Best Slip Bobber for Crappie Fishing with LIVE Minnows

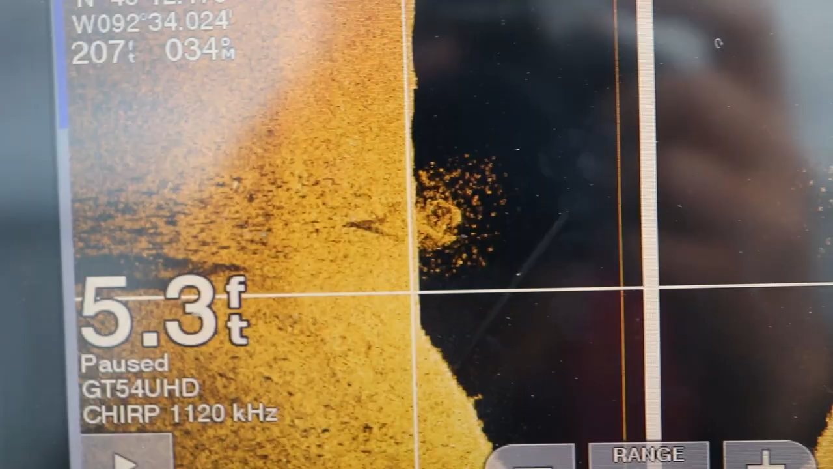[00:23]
On screen: depth 5.3 ft
slid up into about five six feet of water or shallower this time of year because this is their spawning season up north
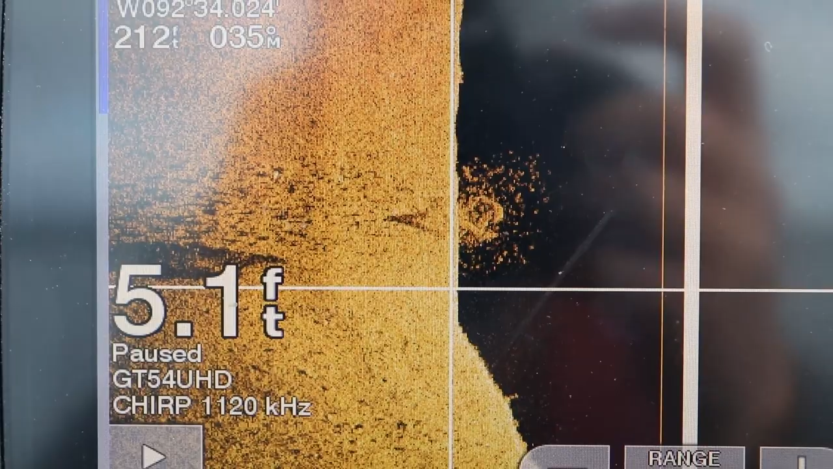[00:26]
On screen: depth 5.1 ft
pretty much the entire month of may they're going to get there as soon as this this kind of this cold front
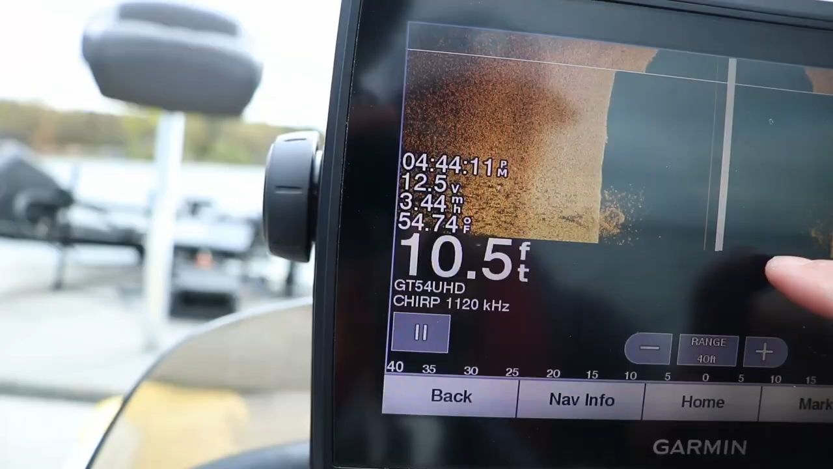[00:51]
On screen: depth 10.5 ft
about eight to nine feet of water
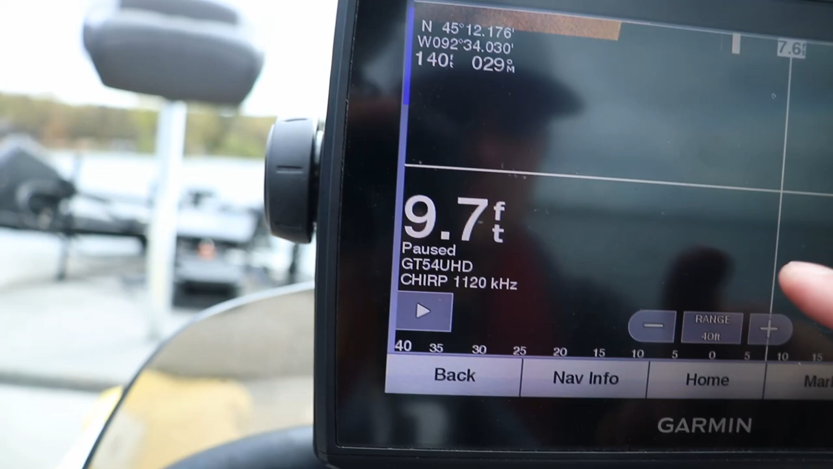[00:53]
On screen: depth 9.7 ft
today i wanted to talk about two setups that i primarily use and you're going to see a lot throughout most of the northern midwest
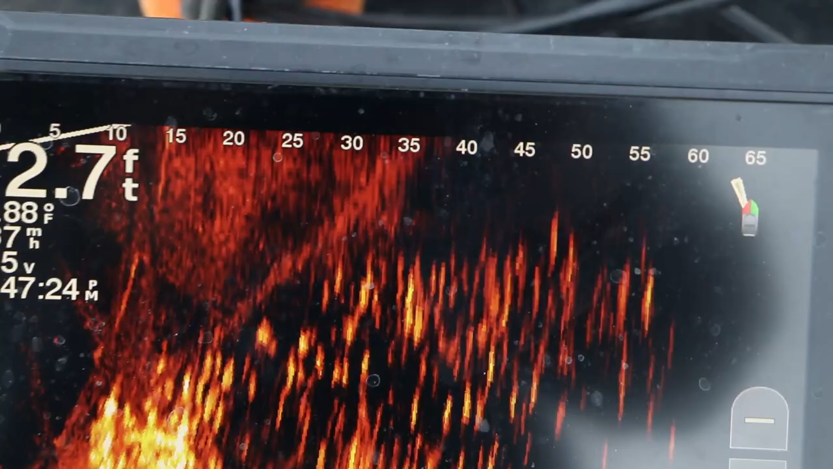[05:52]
brush pile they're not quite related to it they're kind of pushed off between the brush pile and the deeper weeds
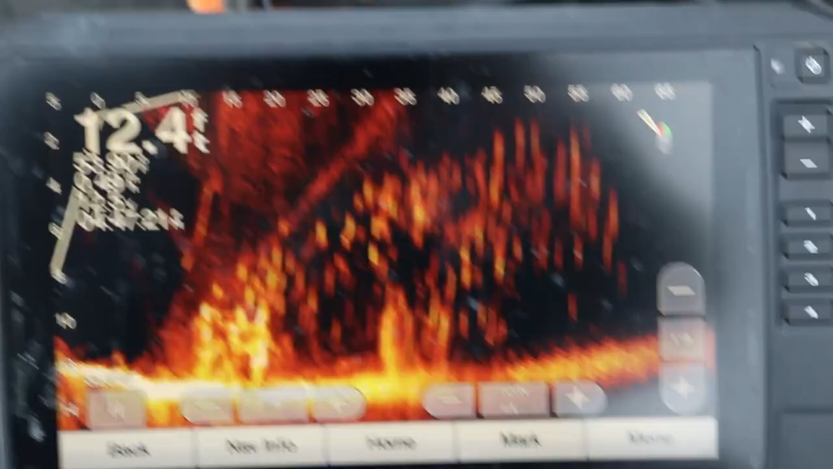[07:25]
big schools so what you typically
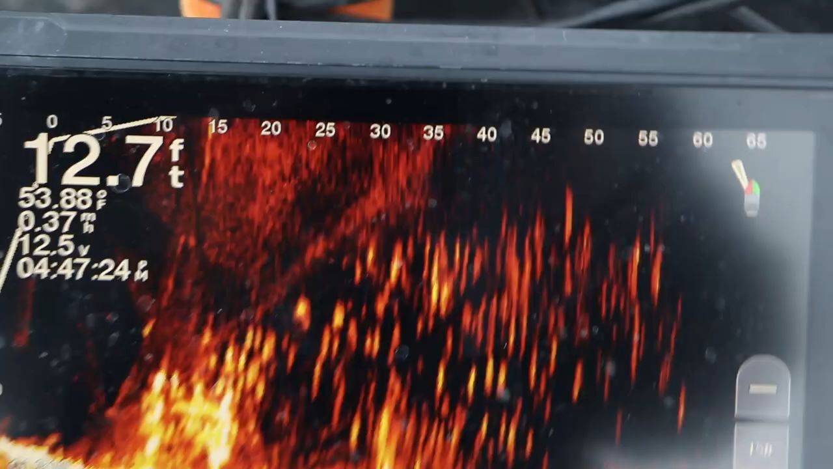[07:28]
On screen: depth 12.7 ft, water 53.88°F
see with these you know we'll call them eater size fish these nine inch fish eight eight nine ten inch fish